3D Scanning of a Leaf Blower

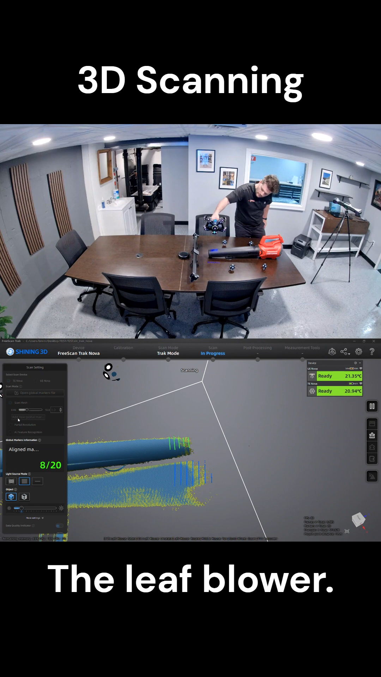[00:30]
lines to be able to collect the scan data we were not able to get before. So, this takes its time more on those individual lines there and it picks up the scan data we did not get before.
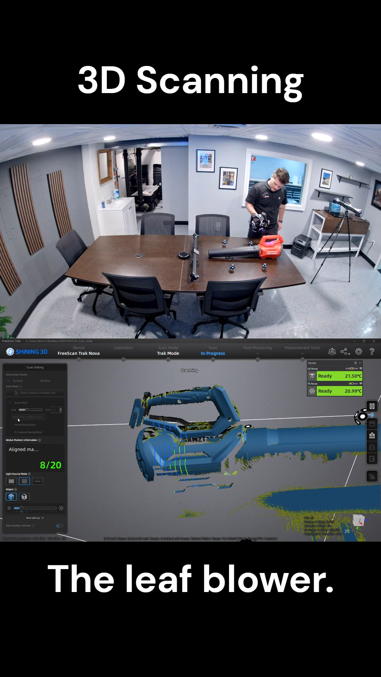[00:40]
That's good. You want to take more of your time when you're doing seven
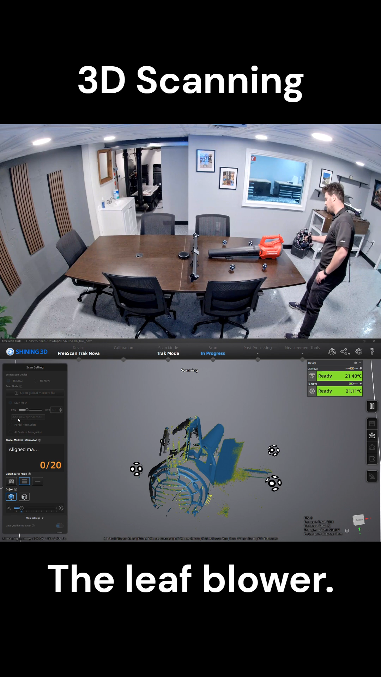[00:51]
laser lines because this is where you're supposed to pick up on the scan that you did not get before.